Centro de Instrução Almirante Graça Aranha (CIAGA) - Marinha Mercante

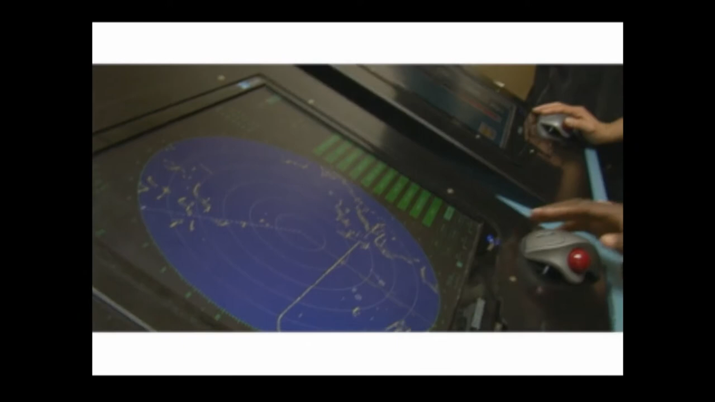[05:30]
Também neste simulador são realizados treinamentos de navegação por radar através da utilização de cartas eletrônicas